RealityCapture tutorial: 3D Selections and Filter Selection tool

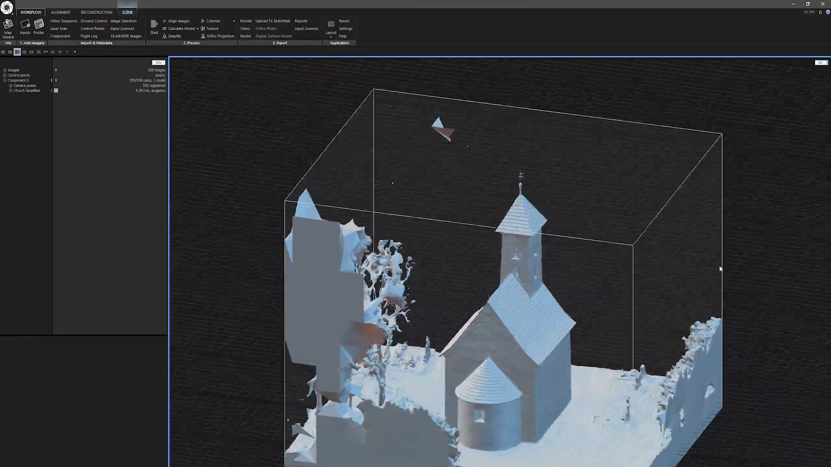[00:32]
If you want to learn more about this process, links and other useful information are in the description below. For better navigation through the video I also created timestamps. Filter selection tool is used when you want to clean up your messy model or environment. Let's take a look at this church. There are some parts I want to remove,
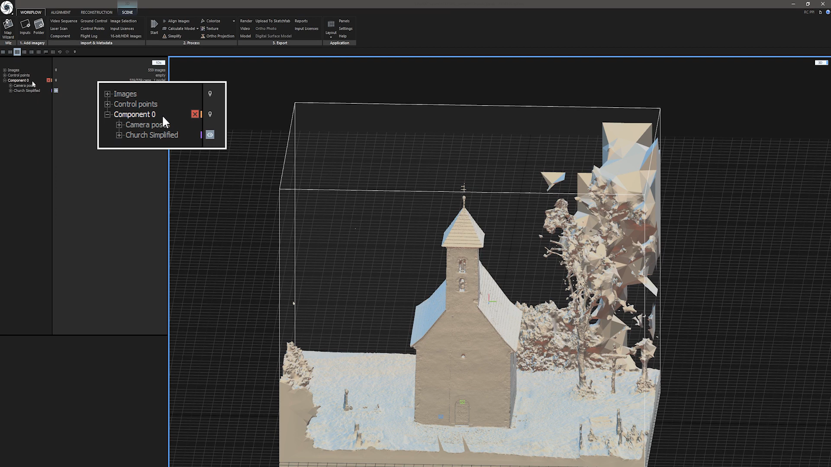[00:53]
for example, this ground, these particles.
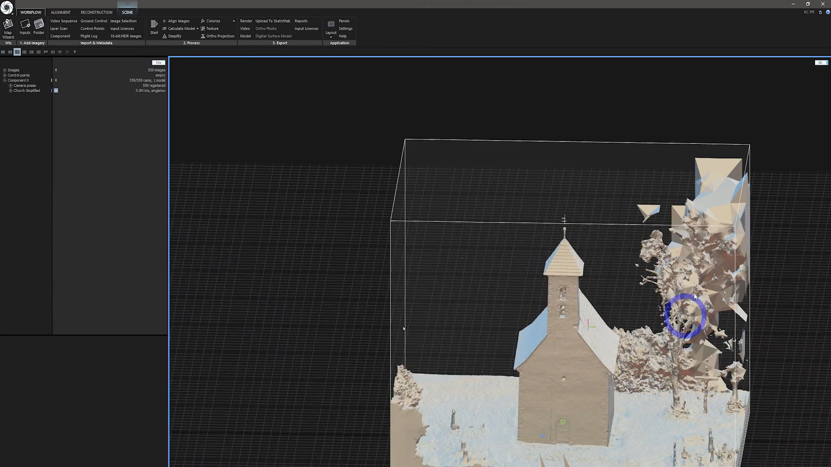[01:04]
This is exactly what is filter selection tool for.
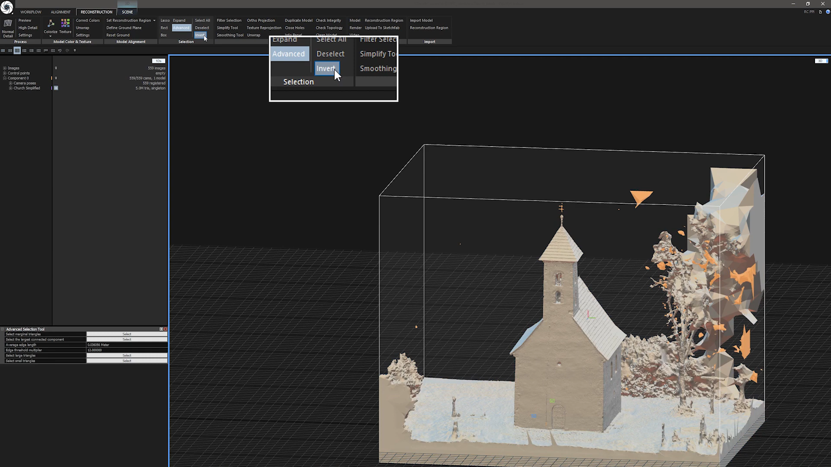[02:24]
Under Reconstruction Ribbon go to Selection and click on Invert. Let's take a look what is selected now. I can see some things I want to deselect. This cross will be a great starting point for 3D artists that will recreate it.
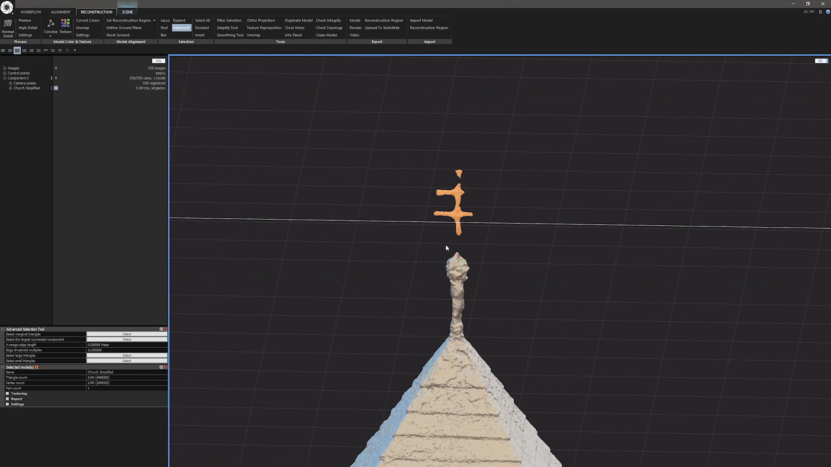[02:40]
I can deselect it with Lasso tool. So go to Selections under Reconstruction Ribbon and select Lasso.
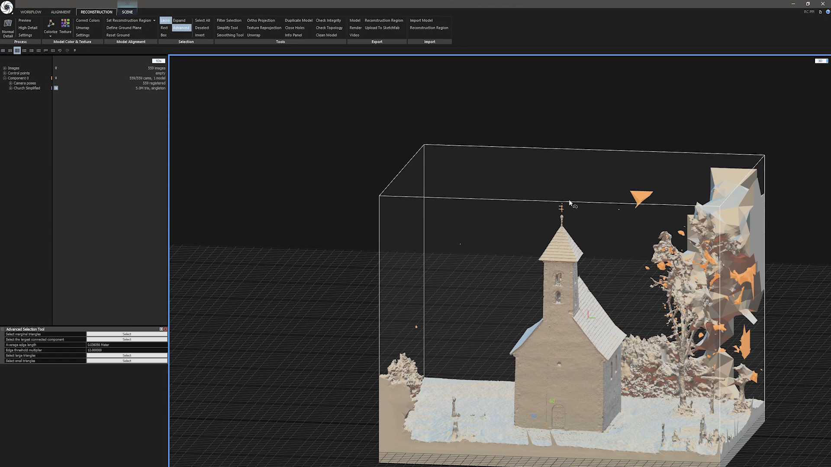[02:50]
If you want to remove things from selection, press and hold Shift, which will also display minus symbol near your cursor.